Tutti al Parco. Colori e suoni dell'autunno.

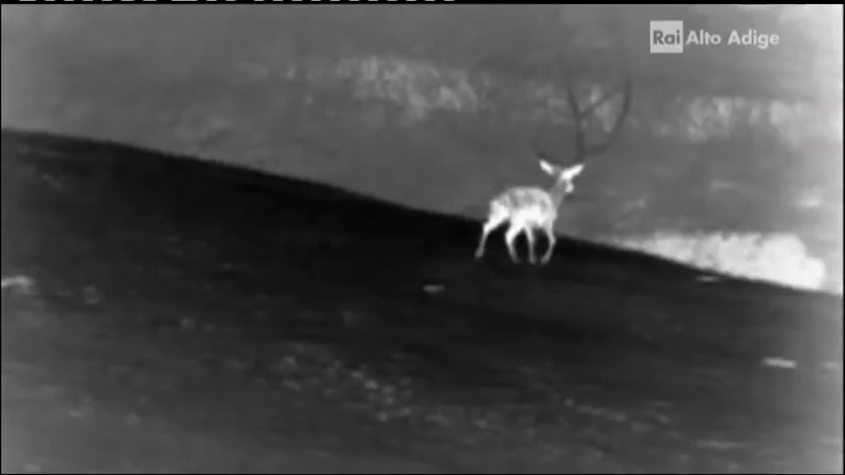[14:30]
Quindi i cervi che sono più caldi rispetto al panorama circostanze sono facilmente visibili e quindi di notte è possibile vedere tutte le evoluzioni, i corteggiamenti che i maschi fanno per mantenere il proprio harem di femmine e per difendere questo harem dai maschi che cercano di rubarglielo.